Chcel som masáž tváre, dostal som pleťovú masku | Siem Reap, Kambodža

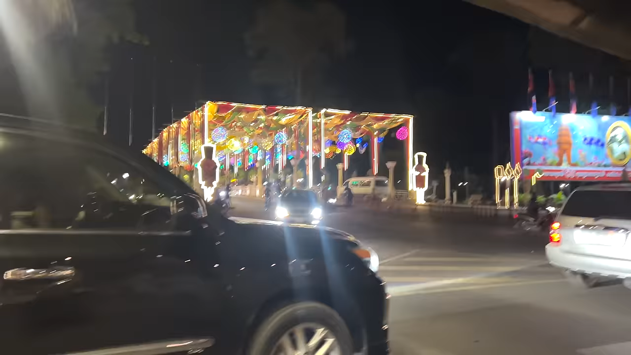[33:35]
Wow, toto čo je za most, taký osvetlený.
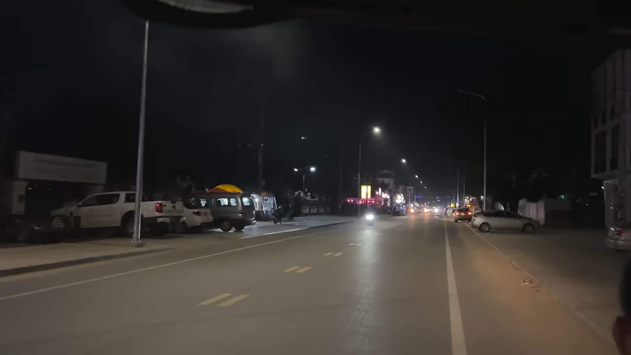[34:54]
A tam vzadu môžete vidieť ďalšie svetla, to sú ďalšie bary a on ide teraz vybrať nejaký bar, kde si sadneme. Povedal som, že chcem urobiť tour de bar, že si posadať do viacerých barov.